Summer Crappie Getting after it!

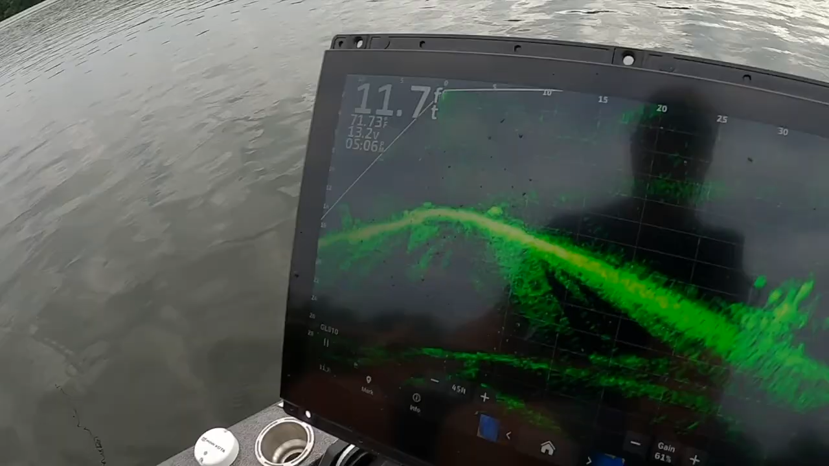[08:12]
On screen: depth 11.7 ft
right there so you see that right there that's my target i'm out there about 30 feet
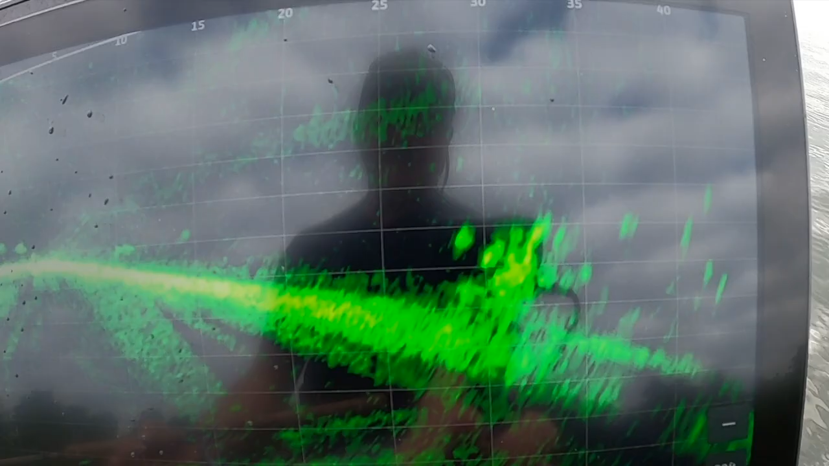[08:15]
i'm not going to disturb them okay so here it is we got that it's the same stump i just showed you